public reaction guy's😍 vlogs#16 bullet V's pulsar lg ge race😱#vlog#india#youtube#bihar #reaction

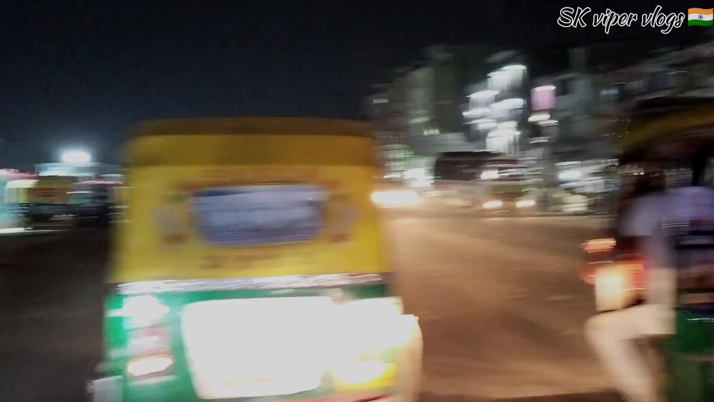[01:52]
और यहाँ बस स्टैंड का पहले से बहुत अच्छा हालत हो गया,
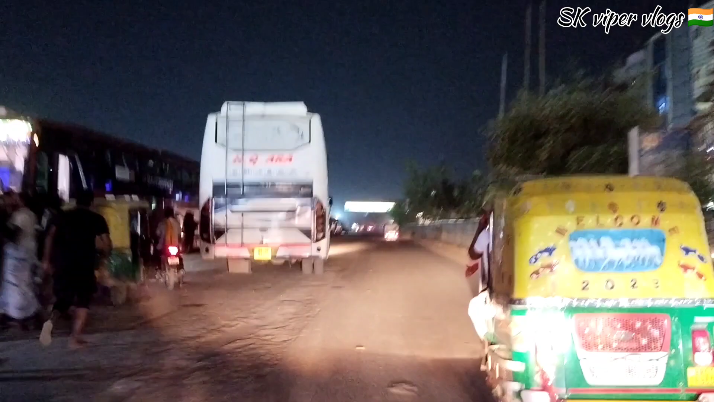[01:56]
पहले हम लोग को कितना घुमा कर जाना पड़ता था क्योंकि इतना जाम रहता था भाई कि घुस नहीं सकते थे ये रोड पर,
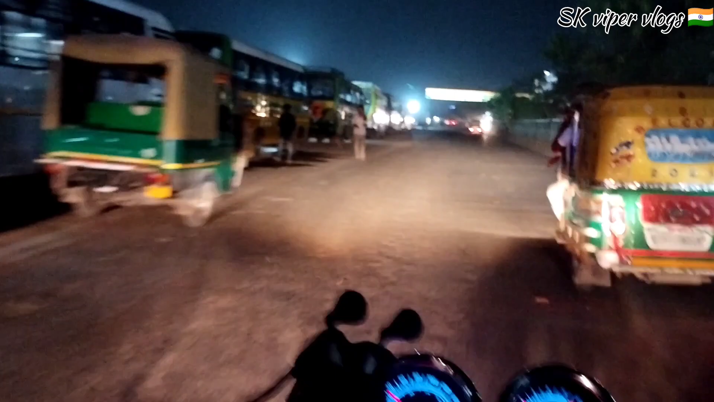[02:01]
पर अब देखो कैसा,
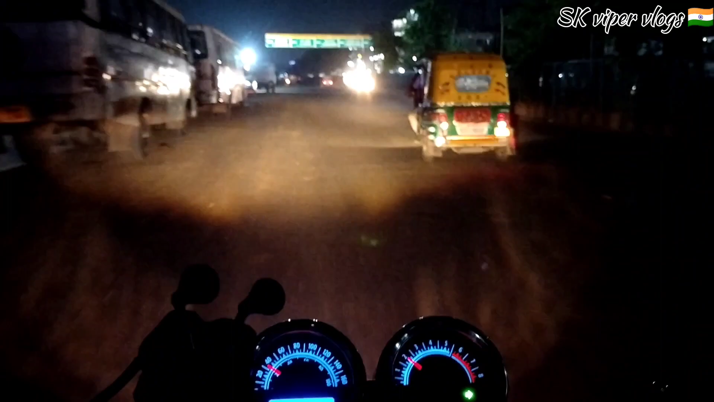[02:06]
बहुत बहुत अच्छा आ रहा है।
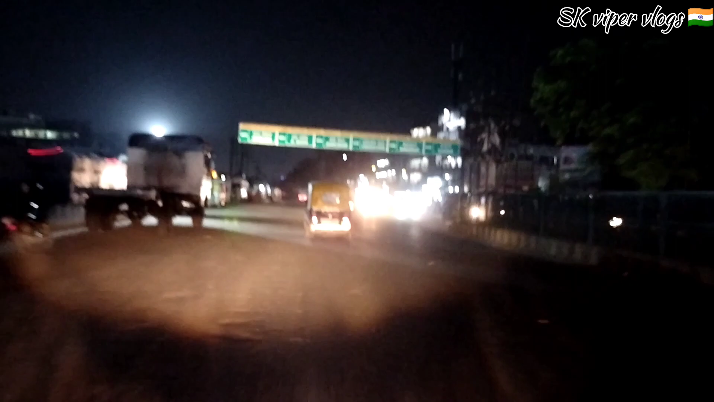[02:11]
धूल चक्कर इतना है ना भाई, तभी ग्लास लगाना पड़ जाता है, क्या करें
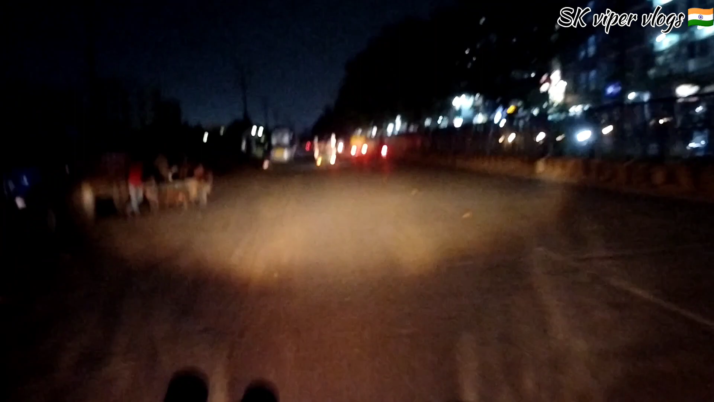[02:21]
भाई। ग्लास जैसे ही लगाते हैं तो कुछ दिखता ही नहीं है क्योंकि ब्लैक शेडेड में ग्लास है ना मेरा, उसके कारण कोई दिखता नहीं है, गड्ढा गुड्ढी आदमी तक नहीं दिखता है भाई, डेंजर।
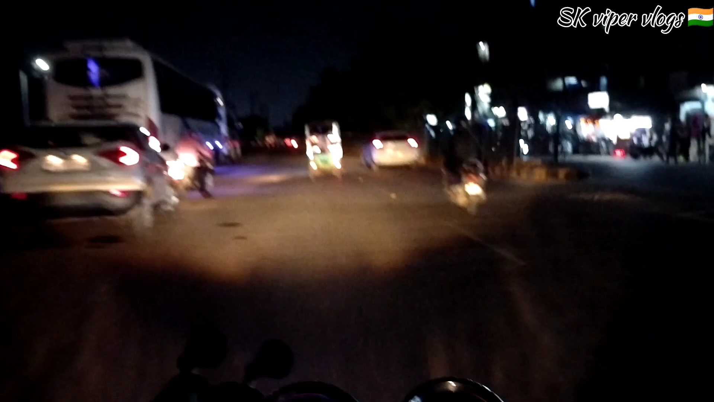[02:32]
वाइट करवा लेंगे ग्लास क्योंकि नाइट में दिक्कत होता है, प्रॉब्लम होता है भाई। सोचे कुछ आप लोग के लिए ब्लॉग बना लें, रात तो हो गया है, कोई नहीं, रात तो अपना है भाई,
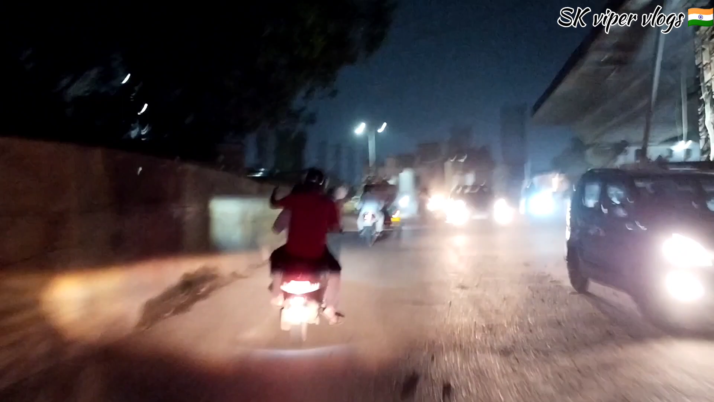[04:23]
यहाँ भाई गंदा चेकिंग रहता है, बहुत गंदा चेकिंग,
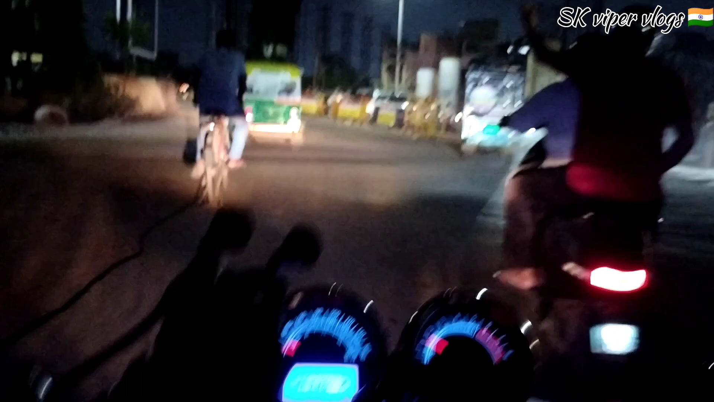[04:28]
इसलिए थोड़ा दिक्कत होता है, अभी तो चेकिंग नहीं लगाया हुआ है।
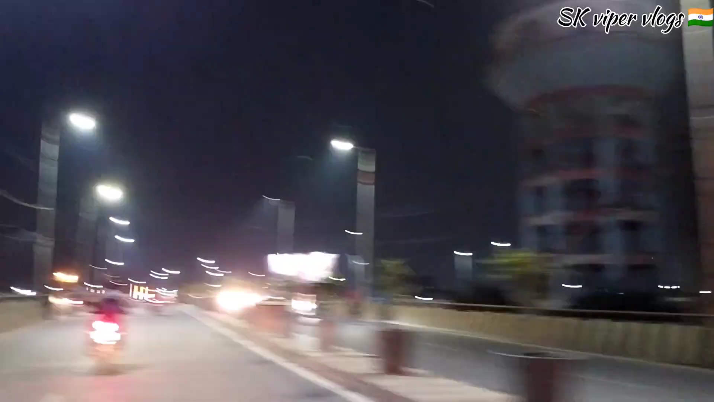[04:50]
इस्कॉन टेंपल वाला पुल है स्टेशन के पास,
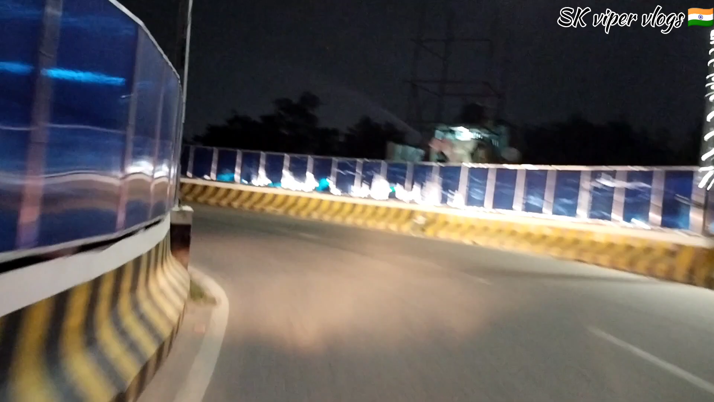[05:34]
देखो ये देखो कड़क, बहुत बड़ा मंडी है, सब्जी मंडी, खाने का आइटम।
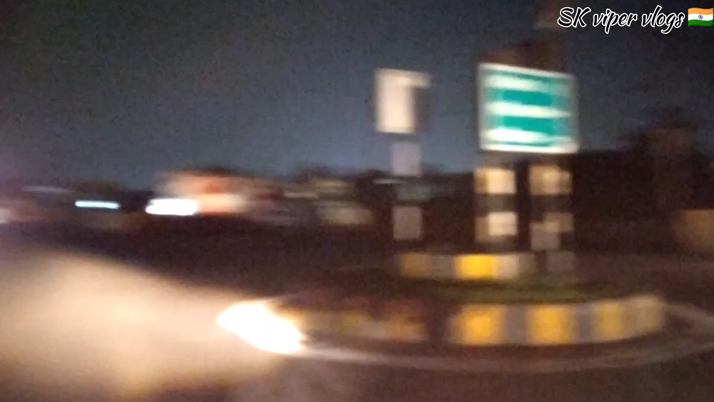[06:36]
टर्न ले लेते हैं। बहुत गंदा टर्निंग है भाई है। अब हम लोग इको पार्क वाला साइड में आ जाएंगे। ये देखो यहाँ से लाइन कटता है,
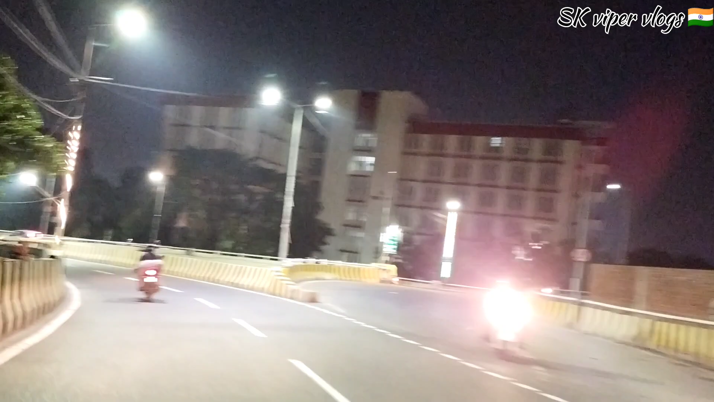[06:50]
यहाँ से लाइन कटा ज्वाइंट हुआ, ये देखो चनकिया वाला, चनकिया के साइड से ज्वाइंट होता है और निकल जाता है।
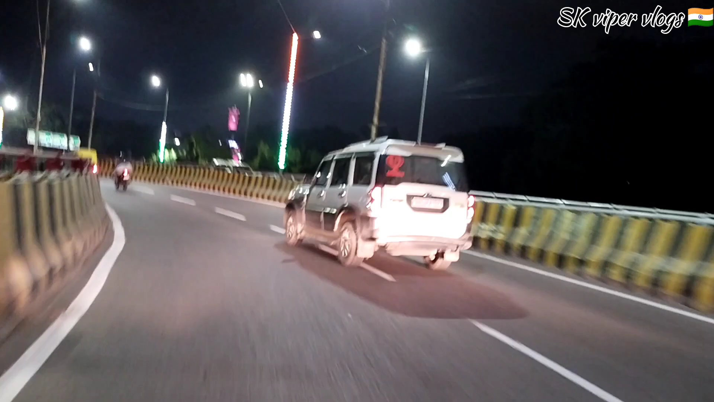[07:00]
मौसम उतना खास नहीं है भाई, गर्मी तो बहुत है, गर्मी मत पूछो, बरसात वाला जो गर्मी होता है ना वही है, बहुत दिक्कत होता है।
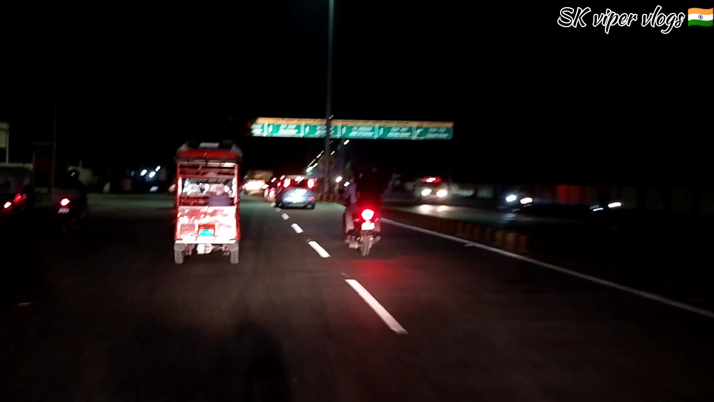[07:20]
यहाँ से हम लोग इको पार्क वाला में ले लेंगे।
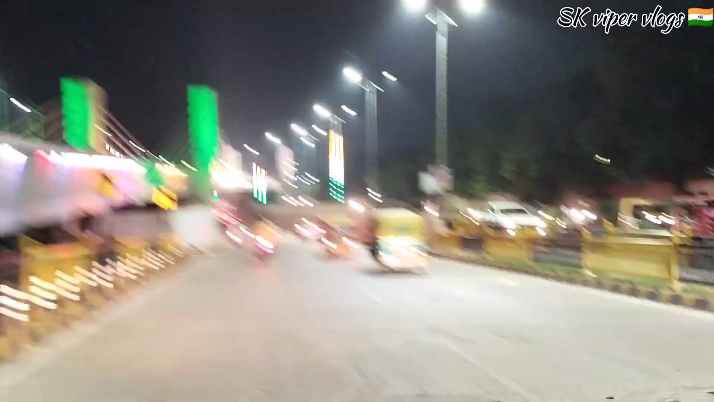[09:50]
ये देखो भाई लाइटिंग, कितना अमेजिंग अमेजिंग लाइटिंग है,
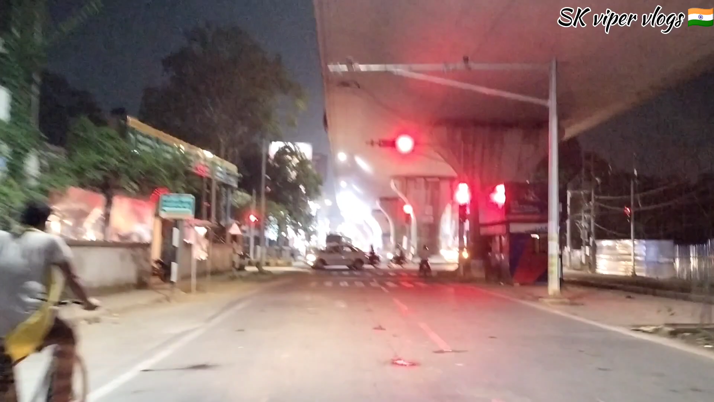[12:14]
तो यहाँ रेड सिग्नल है, अब हम लोग सिग्नल ही के अनुसार चलते हैं भाई, प्रॉब्लम हो जाता है।